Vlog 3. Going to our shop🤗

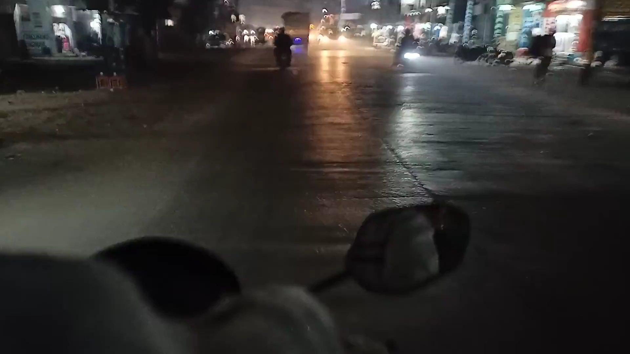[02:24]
हम लोग घर की तरफ जा रहे हैं अब। इधर भगवानपुर है, हम लोग का दुकान से अब वापसी हो रही है क्योंकि टाइम हो चुका है, 8 बज रहा है। 8 बजे हम लोग दुकान को बढ़ा देते हैं और घर चले जाते हैं। यहाँ हमेशा यहाँ पे ट्रैफिक रहता है।
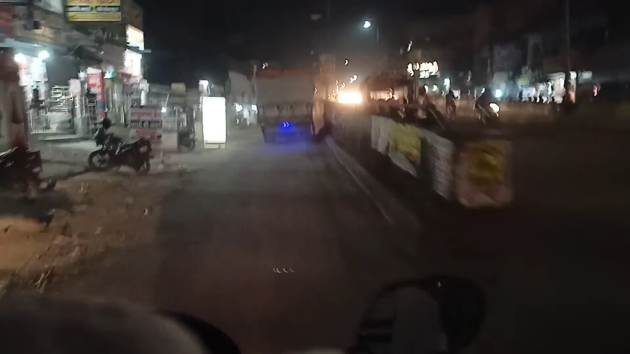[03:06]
हम लोग ओवर ब्रिज के नीचे से जाते हैं।
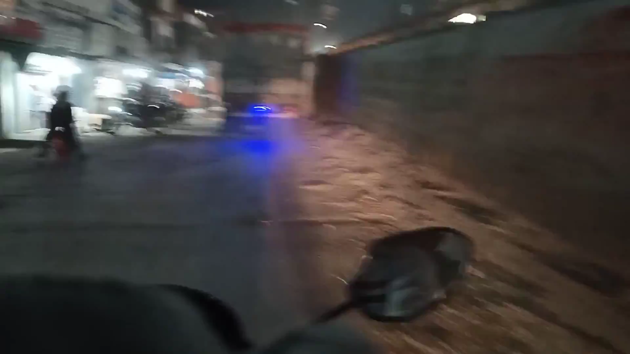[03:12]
आ चुके हैं भगवानपुर पुल के पास, भगवानपुर पुल पहुंच चुके हैं। ओवर पुल से घूम रहे हैं हम लोग।
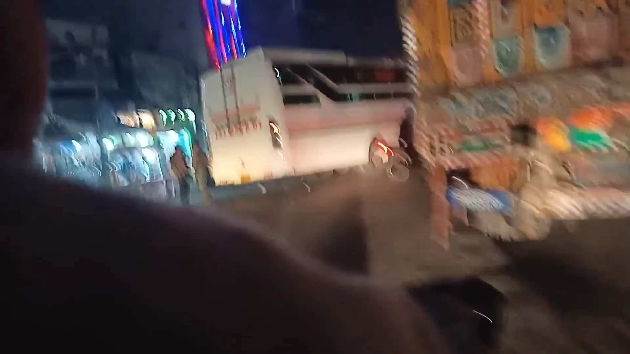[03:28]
यहाँ का व्लॉग आपको हमेशा देखने को मिलेगा क्योंकि हम लोग सुबह आते हैं, शाम में जाते हैं,
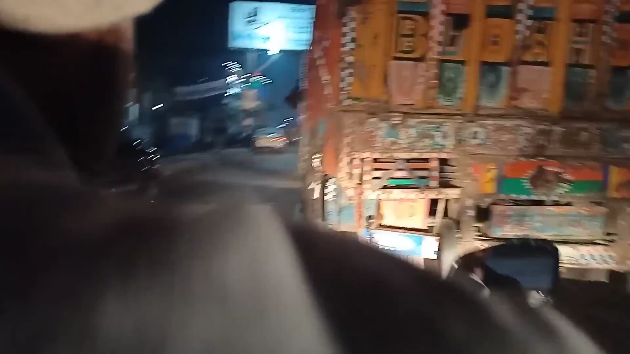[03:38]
इस रास्ते पे तो हम लोग जाते ही आते रहते हैं।
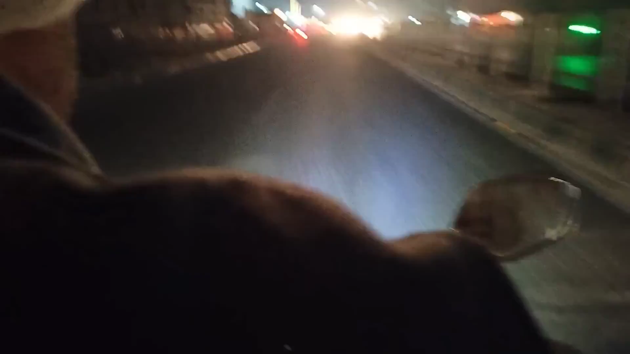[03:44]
तो हम लोग अब पहुंच चुके हैं गोबरसही चौक।
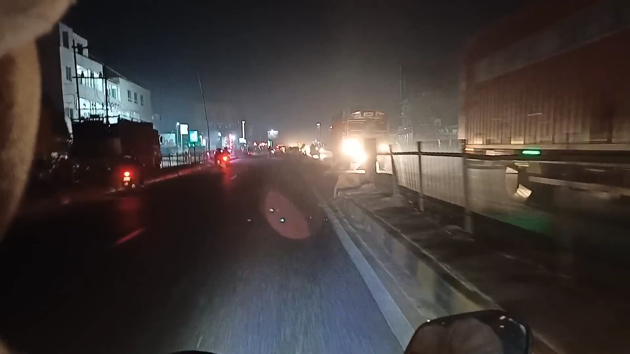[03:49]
यहाँ से हम लोग राइट लेंगे और अपने घर की तरफ घूमेंगे।
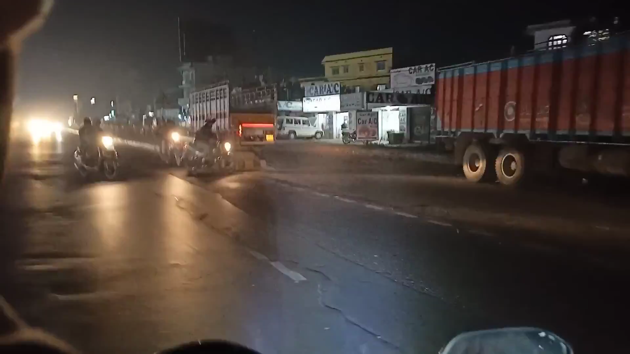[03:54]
यहाँ पे बहुत रिक्सी है, ये नेशनल हाईवे है, बहुत रिक्सी है।
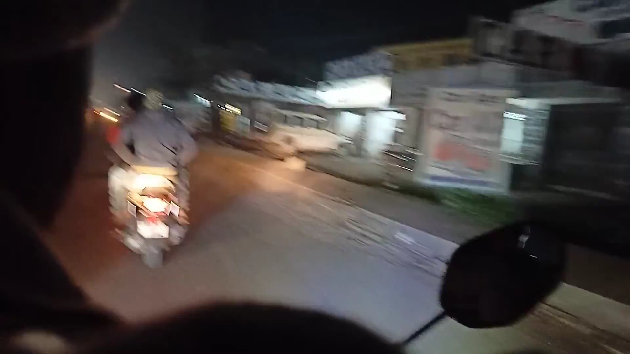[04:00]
हम लोग आ चुके हैं गोबरसही, आगे से फिर राइट लेंगे और सीधा डुमरी की तरफ बढ़ जाएंगे।
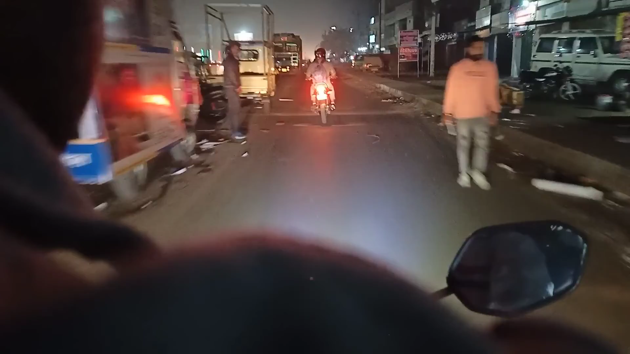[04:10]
ये है गोबरसही चौक और यहाँ से हम लोग अब घूम जाएंगे, वहाँ से राइट लेंगे।